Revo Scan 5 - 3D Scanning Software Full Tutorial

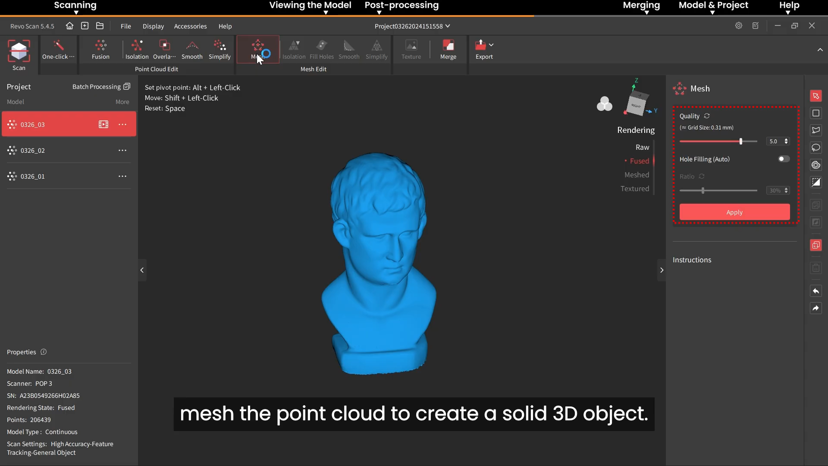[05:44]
Mesh quality represents the density and level of detail in the generated mesh model.
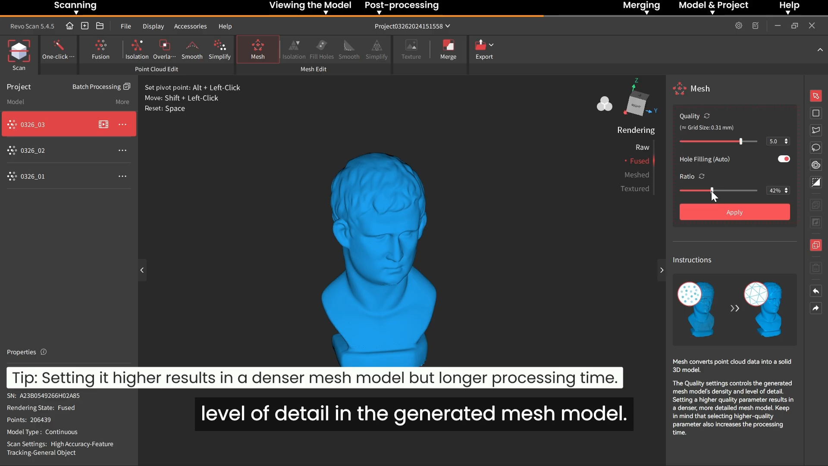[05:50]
You can choose whether to enable automatic hole filling.
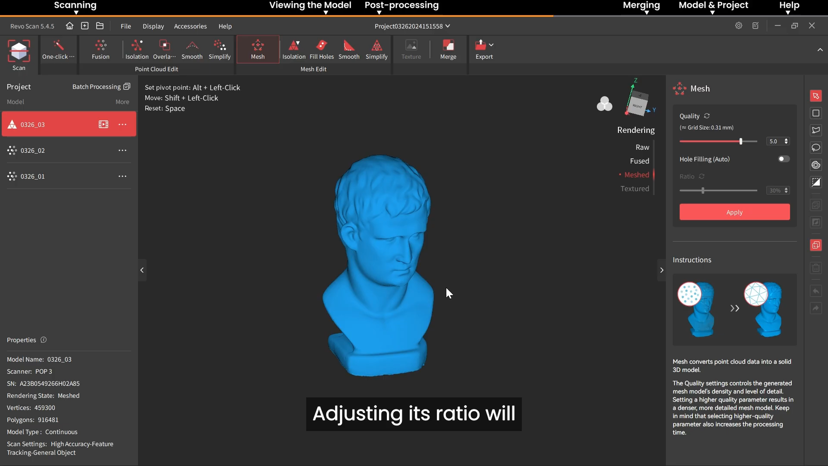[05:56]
Adjusting its ratio will determine the size of holes detected and filled.
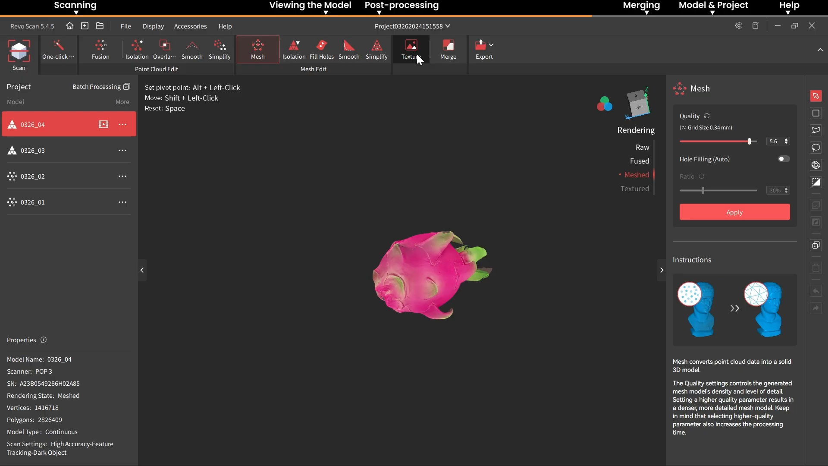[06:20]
If you perform the colored scan, click Texture mapping to apply the colored data to the scan model.
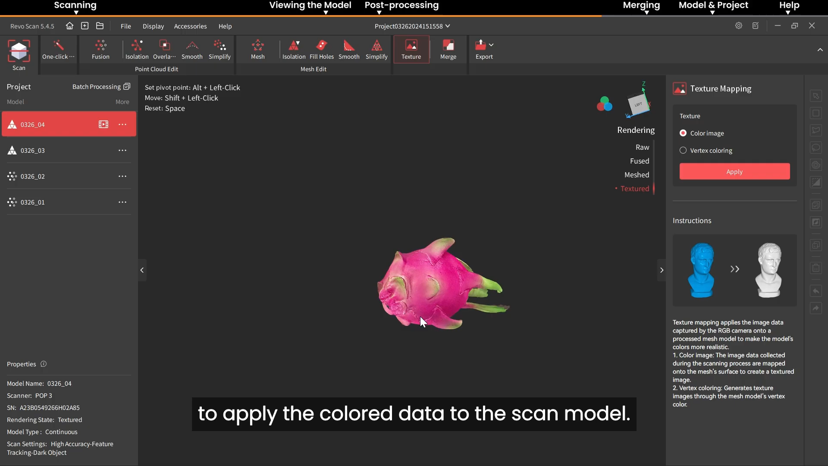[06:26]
The right toolbar tools are for selecting and editing model data.
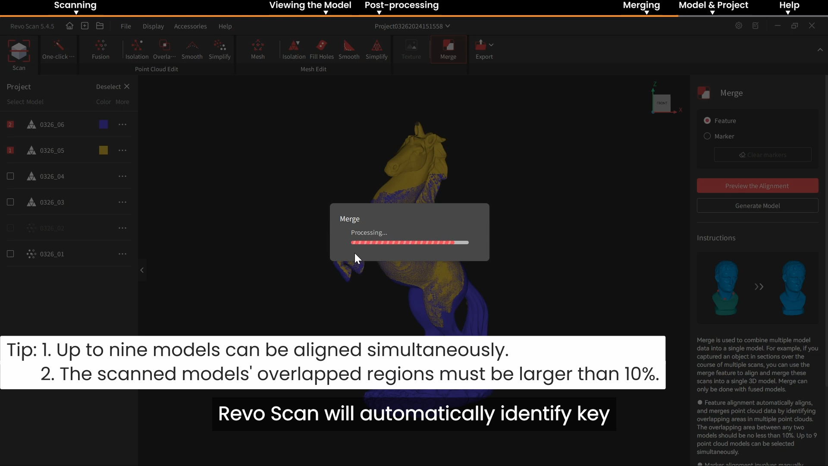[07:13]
When using feature alignment, RevoScan will automatically identify key overlapped features on models to merge them.